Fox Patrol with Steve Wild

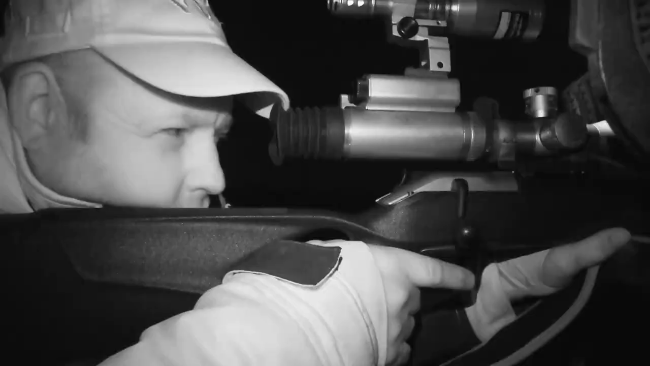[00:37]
It is pretty high end as night vision goes but it does the job.
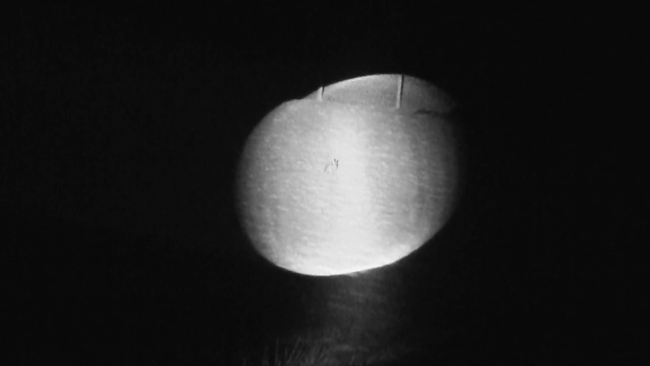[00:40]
My quad.
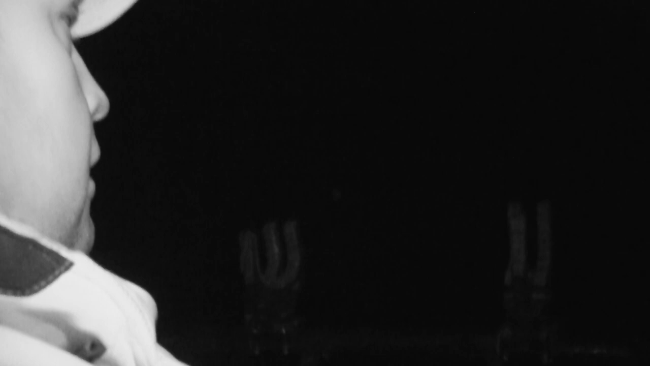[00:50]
You can get places a little bit quicker than you could do on foot.
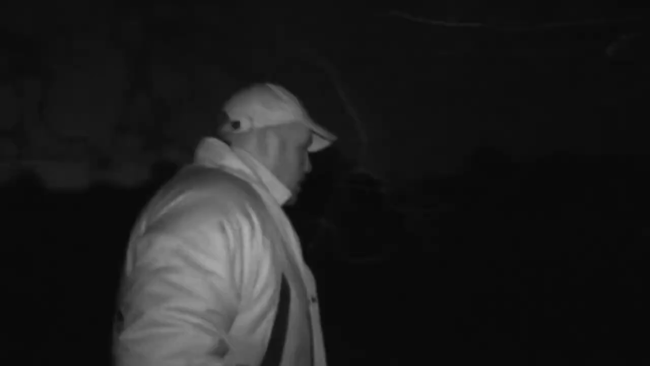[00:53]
If I do have to go onto foot and sneak around anywhere. I've also got my sticks which I carry in the basket there.
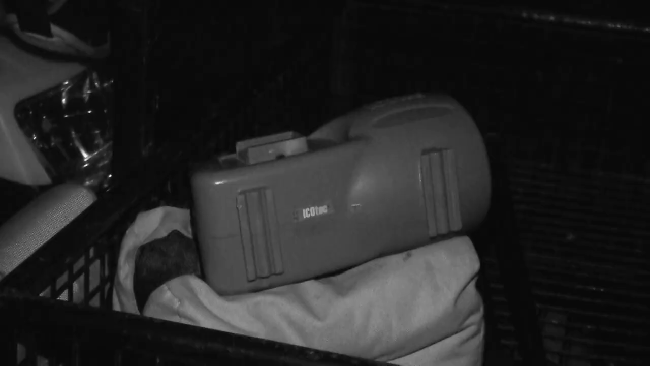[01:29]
It's a great caller. There's hundreds of calls on there. There's a lot of rabbit in distress, pheasant, lamb, all manner of stuff.
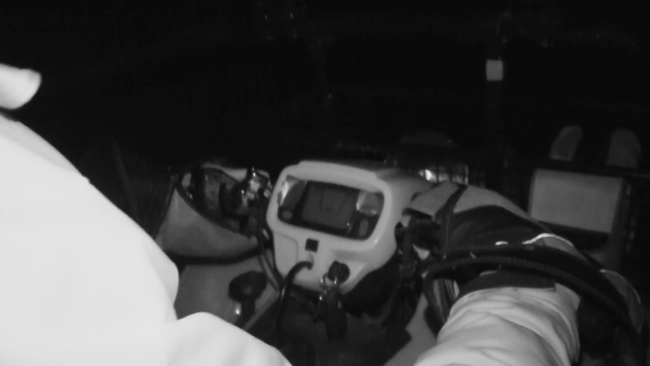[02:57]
we're going to go around the outskirts of the field, we'll bump into the sheep and the ewes which are in the top field,
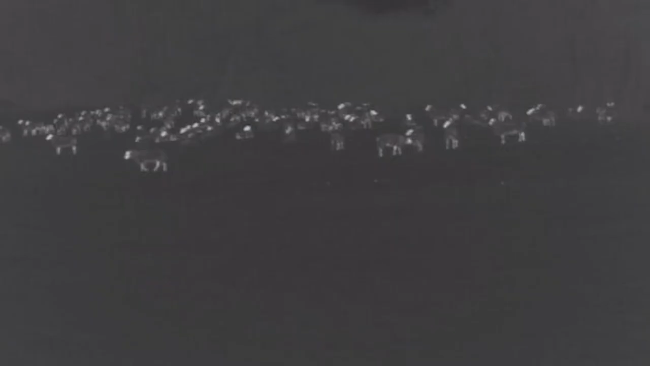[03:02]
what we're basically out here to look after tonight and see if we can get something in the thermal, use the thermal for spotting all the time, don't use a lamp anymore really, hopefully get something on the ground.
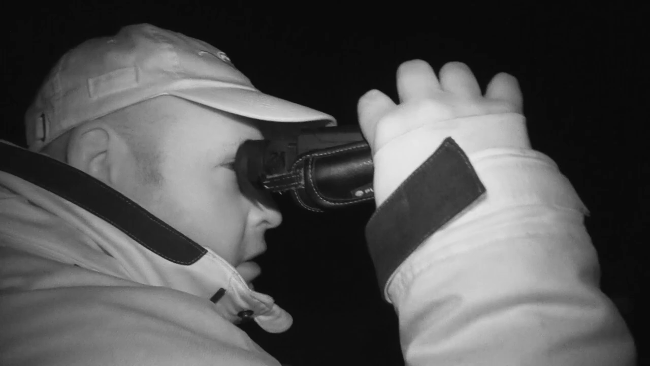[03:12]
I use a quad to cover more ground in a short space of time than I would do on foot,
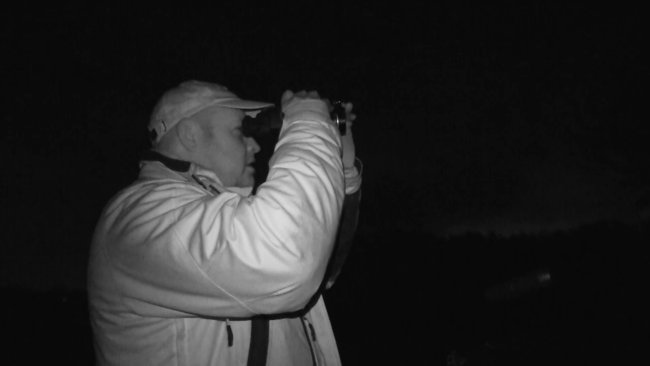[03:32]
The Helium X P50 is a perfect tool to help me spot any warm blooded species,
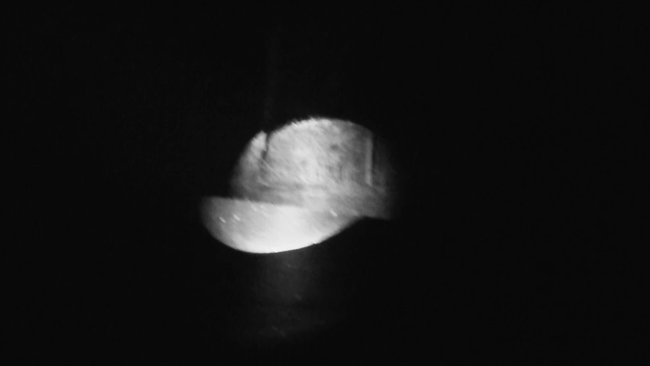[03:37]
it allows me to spot and identify foxes that may be lurking in the hedges or in the tree line.
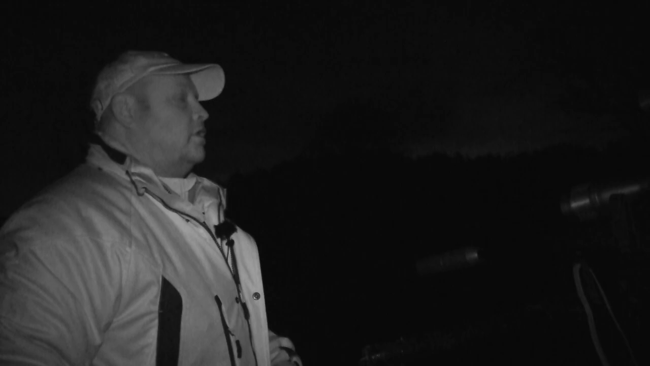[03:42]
Unfortunately I don't spot anything here and move on to the next field.
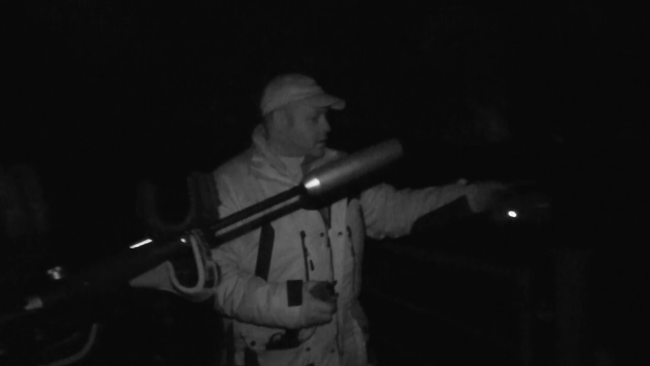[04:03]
to draw in any foxes that may be close by.
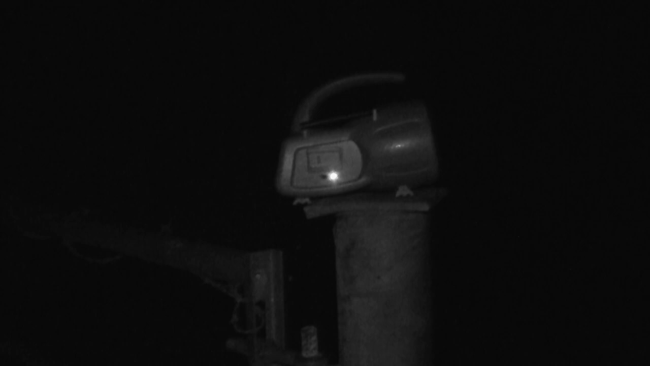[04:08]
The large speaker projects sound over long distances making it a fantastic tool to attract the foxes.
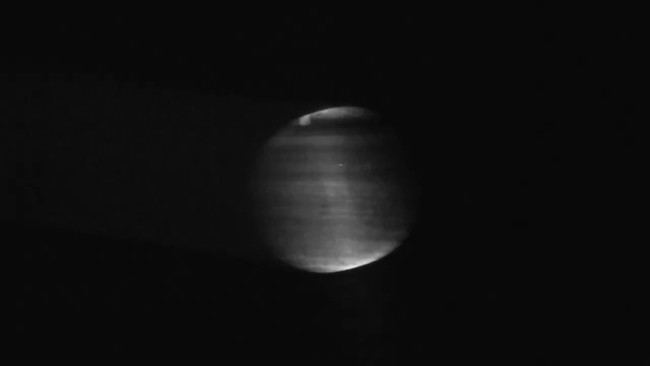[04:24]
If left unchecked they can have a devastating effect not just on the lambs but all kinds of wildlife and poultry. I spot what I think is a fox just over the brow of the hill.
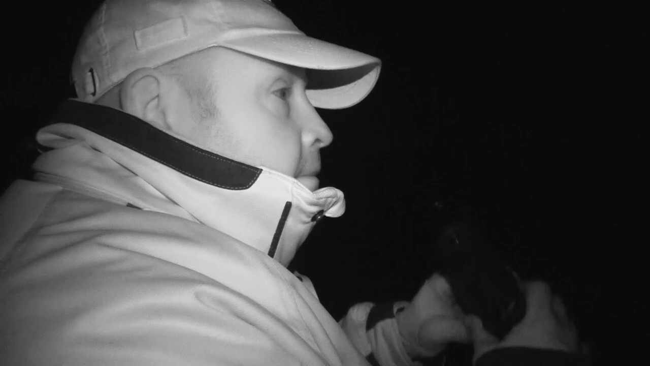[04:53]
See it? So we've just come onto this new piece of ground down by what we call the river ground.
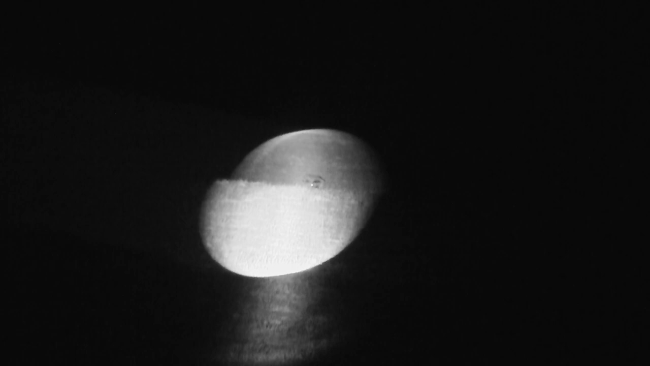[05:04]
Pulled in the field, thought I got something straight away on the thermal, put the night vision on and it was a badger. So we're going to push on down here now, round and have a look at this bank side down towards the river.
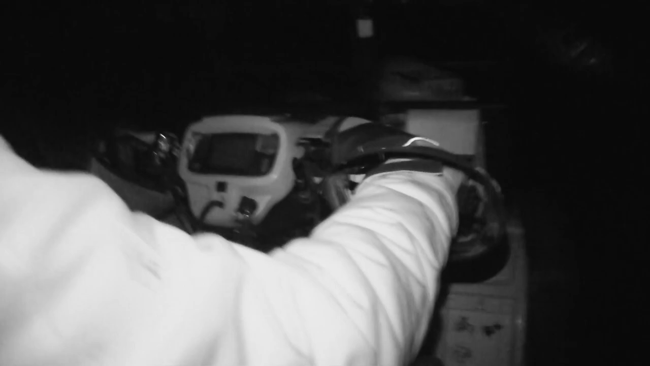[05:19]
I finally spot what we've been looking for.
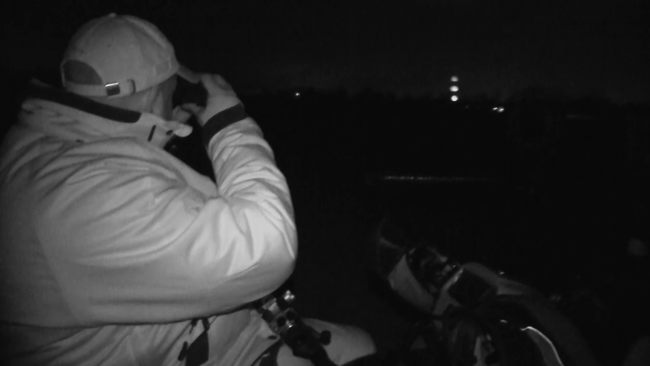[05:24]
A fox is sat under a tree approximately 100 yards away.
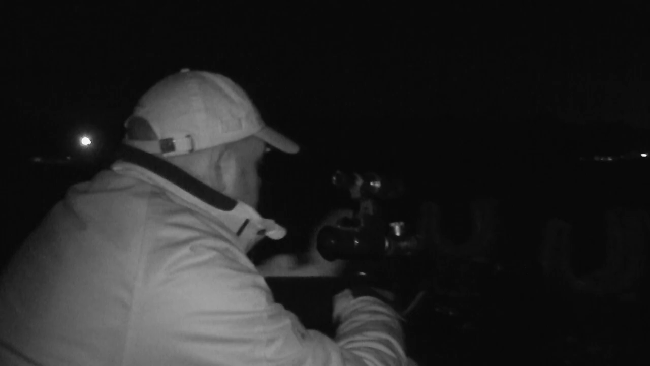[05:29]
I prepare my rifle and ready myself but notice there is sheep in the field behind.
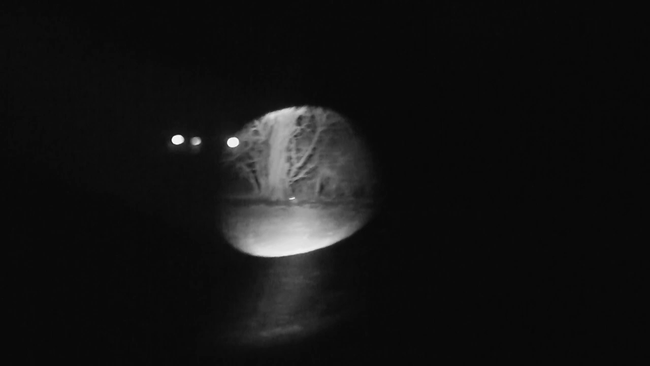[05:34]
Without a safe backstop, I can't take a safe shot.
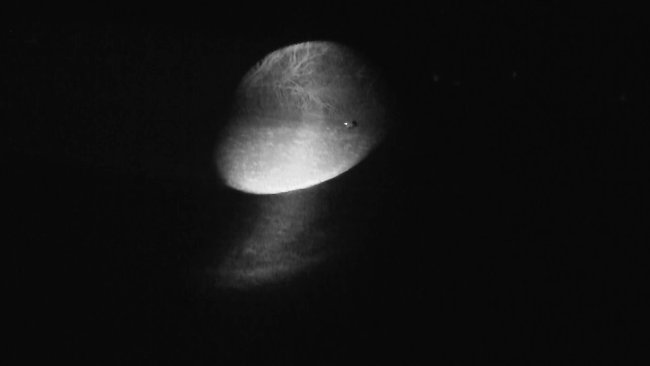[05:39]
So we picked a fox up on the hedge line there but unfortunately these ewes,